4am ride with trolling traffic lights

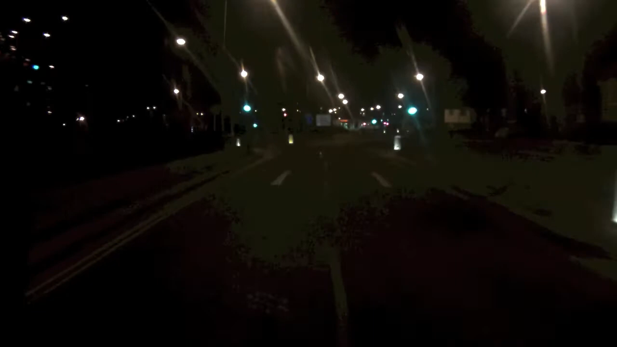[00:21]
let you see what I like riding like, and where and when I like riding, right? Well, not where, fucking hate this place. But this is what Ipswich is like at 4 o'clock in the morning, any day of the week. Well, I don't know, Mondays and Fridays, I think it's a bit different. There's usually some drunkards running around,
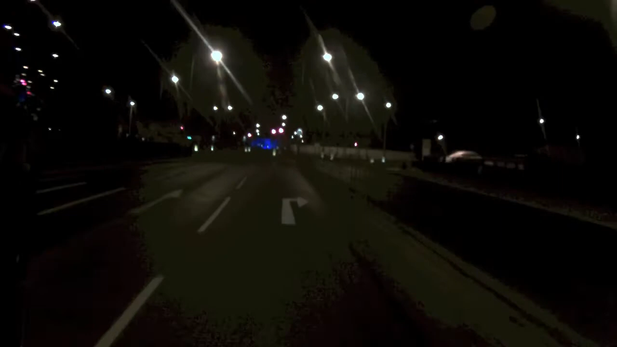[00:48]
leaving scars with a jar of hearts. You know, but no, it's so quiet, it's so relaxed, it's so, it's lovely. But I didn't miss my visor, so I can't see shit. There we go. I can see clearly now. The fog has gone. Boom, chick, boom, boom, chick, boom. So yeah, this is lovely.